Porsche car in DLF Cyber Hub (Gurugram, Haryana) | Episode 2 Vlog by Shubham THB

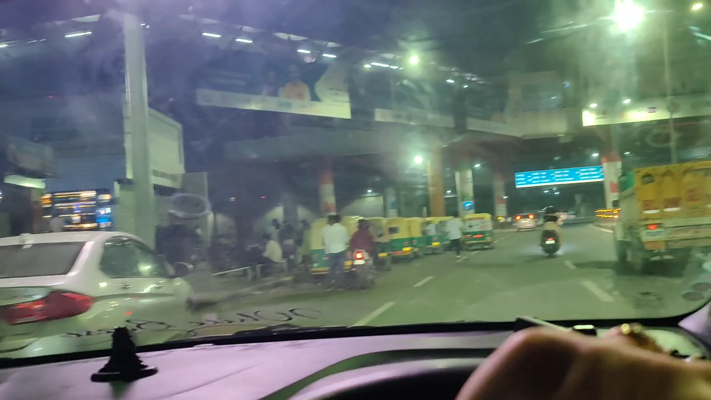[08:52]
बाय बाय साइबर अप, इट वॉज नाइस टू सी यू, वी विल कम अगेन। चलो भाई सर, ये चल के आ रहा है,
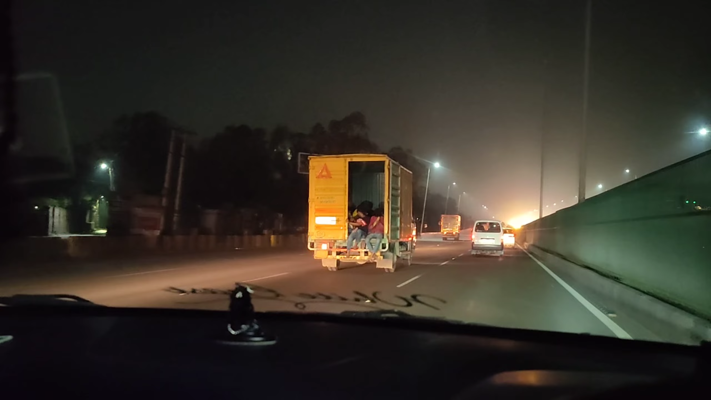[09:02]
सभी बंदे ऐसे कर रहे हैं, सभी ऐसे गेट खोल खोल के बैठ रहे हैं, ये गलत है यार, गिर गए तो जान से हाथ धो बैठो। ये देखिए गाइज, यहाँ पे कंस्ट्रक्शन का काम चल रहा है,
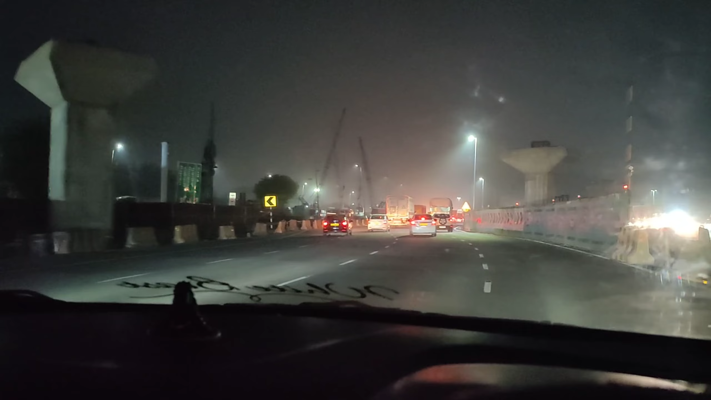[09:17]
और गुड़गांव में इतना जल्दी डेवलपमेंट हो रहा है कि मतलब अभी मुश्किल से हम 2 हफ्ते पहले ही आए होंगे यहाँ पे,
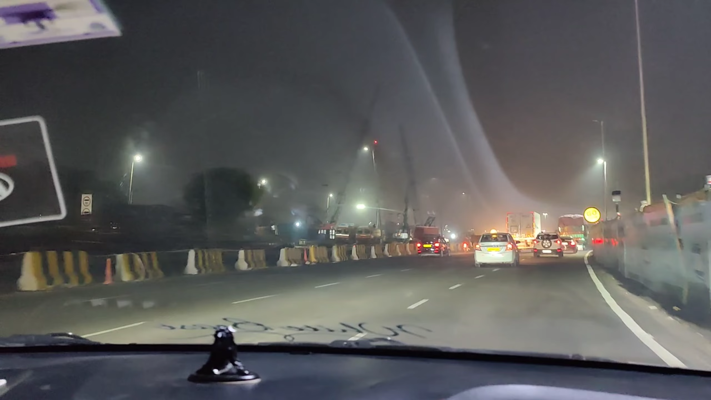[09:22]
तब यहाँ पे कुछ भी नहीं था, सीधी रोड थी, डाइवर्जन बना के दूसरी साइड वाली रोड में ऐड कर दिया ये वाली रोड, और यहाँ पे पुल बन भी गए, मतलब उनकी नींव रख दी गई है ऑलमोस्ट।